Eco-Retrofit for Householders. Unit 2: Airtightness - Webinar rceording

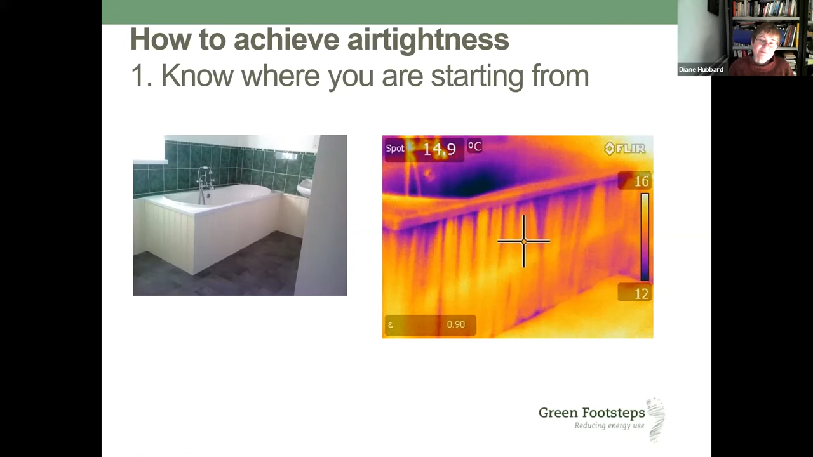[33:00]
On screen: spot 14.9°C
So they were sort of alerted to checking everything out before the new bathroom was put in. But we can see the cold air there. We can see those fingers. But the client is better for informed now for the next stage of their retrofit.